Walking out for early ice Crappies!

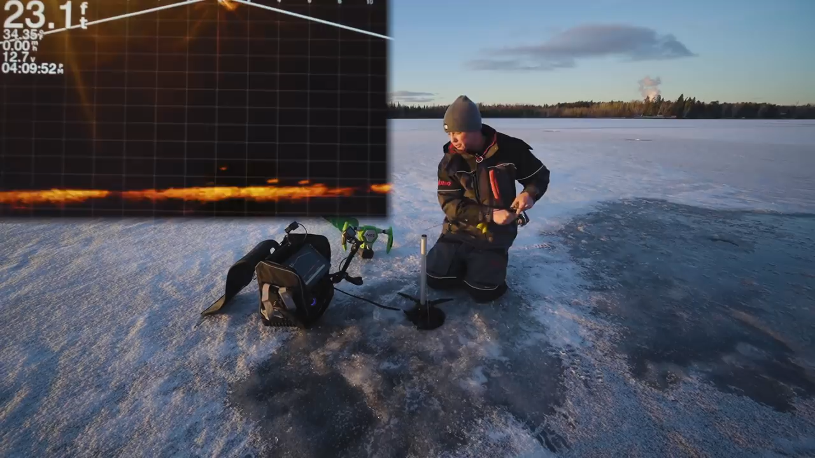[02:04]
On screen: depth 23.1 ft
We got that little tungsten jig. There's some perch down there but I think those are bigger. Oh, he's coming at me. He's coming towards me. Look at this. He's chasing fast. Oh, just lost him. Might have been a small crappie. I'm not sure. I'm just going to up that gain a little bit. Look, he's chasing up. I'm just lifting it away. He's swimming up to it. Another fish. That one's swimming real fast. Look how small this fish is guys. You will not believe how small this fish is. That is what we're talking about right there.
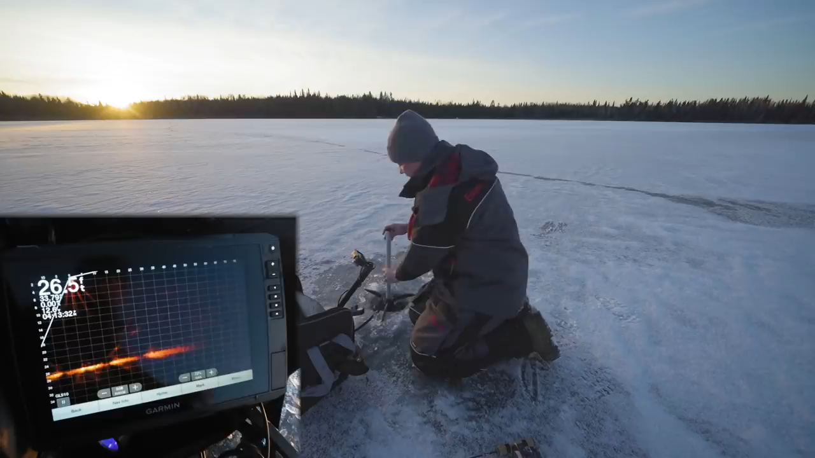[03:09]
I'm going to put this back down. So basically where crappies like to hang out, at least in the north country, a lot of them do in the winter time, is the deep basins. So if a lake has like a 15 foot as the deepest spot or 30 feet as the deepest spot, they'll often congregate in these deeper holes. They're often like a mud bottom. They can meet lots of bugs, lots of invertebrates and that's just a holding spot. And that's also what makes crappies kind of volatile in the winter. You kind of want to be careful because if, I mean, if you're keeping all the big fish, you can deplete a population potentially. So catch release is so important with big crappies and that's why people are protective of the crappie spots because people think, oh, I'm going to keep the bigger ones.
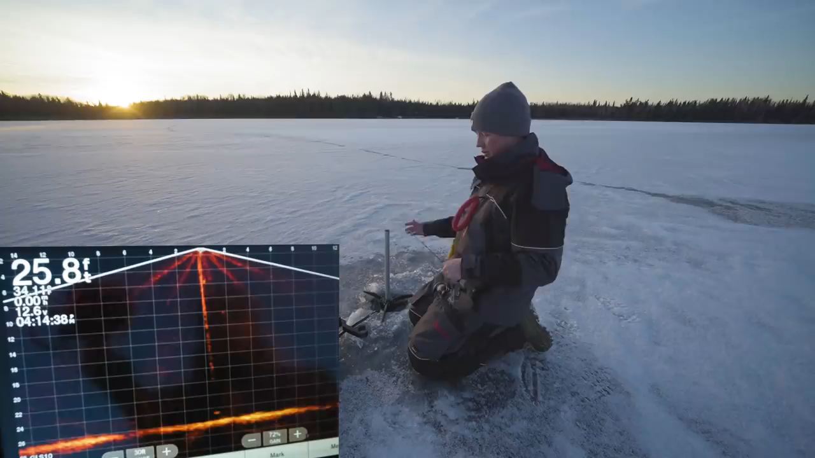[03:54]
There's more meat on them, but you end up ruining the population. So yeah, focusing on the deeper water today, we're in 25 to 32 feet. We're going to be keeping most of the fish we catch, I think, unless we happen to catch a really big one, but I'm looking for some dinner. He's right underneath me. Oh baby, he's coming up.
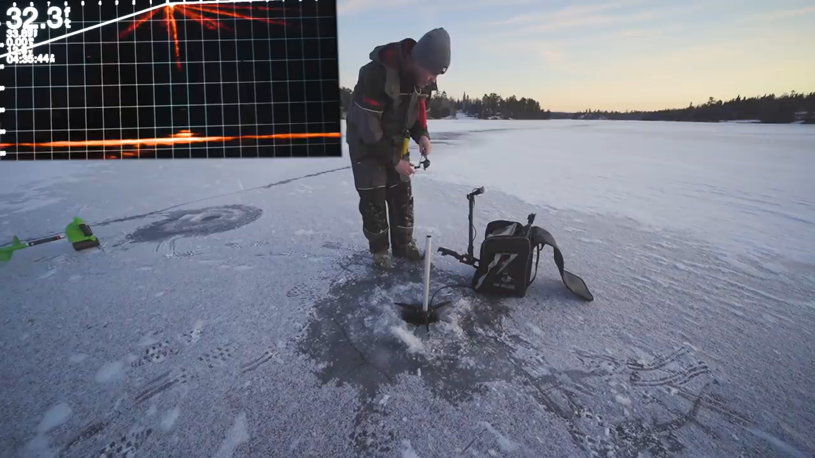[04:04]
He's going to eat it. What is it? Just barely, barely. Got him. Got him. We're hooked up. Oh no. Ah. Lost him. He's still there. I can still see him swimming away. Don't know if I'm going to get another chance. There's a fish swimming towards me like super slowly right there and he's just, I don't know. Guess I'll wait for him. Maybe I'll pound in the mud and he'll feel that.
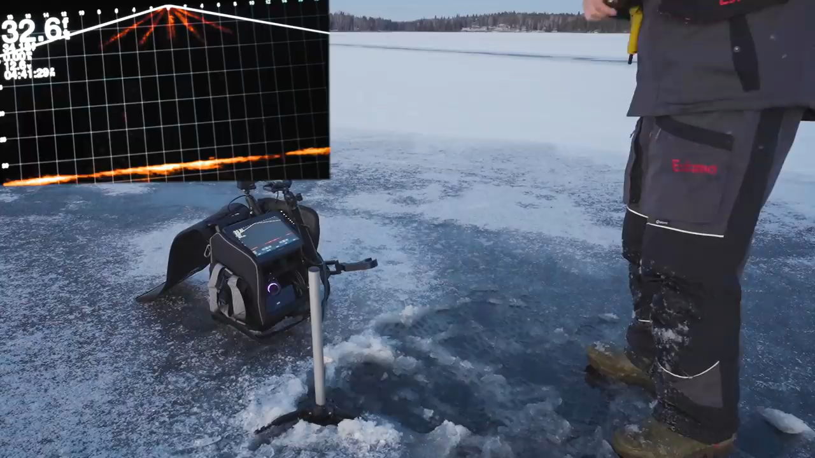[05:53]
Oh, there's a fish. There's a fish down there. Just right near bottom. You can see him just slithering there and he might be just a little off to the side. So we'll see. I want three. Three crappies for dinner. A jig falling, crappie swimming towards me. I'm going to stop it above because they like to typically feed up a little bit. This fish, the mark is getting thicker. This is perfect. Guys, this is perfect. I'm going to just keep it a little bit above. I'm just going to pound it on the spot. And once he starts to charge, look at this. He's starting to charge a little bit.
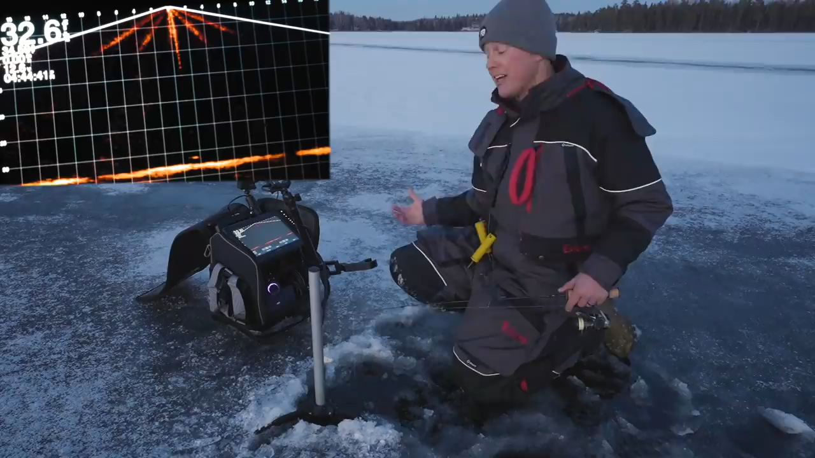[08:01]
Guys, I've seen spots before in, you know, 30 feet of water, 40 feet of water. You can catch fish. It's a great spot to catch dinner. But if you're going to catch 40 fish and release them all, they're going to go belly up under the ice. They might kick away, but I've been shocked sometimes how shallow those fish will go belly up. So just keep that in mind with where you're fishing. Look at this. You're going to see something crawling along the bottom right there towards me. It's going to be pretty tough to see. And a fish on the left crawling towards me. This is good. I'm just going to keep my jig like a foot off bottom, pretty tight. And hopefully these fish meet on the middle. We've got one coming in on the right, one coming in on the left. He's right on it. Here we go. Number three. That was our goal.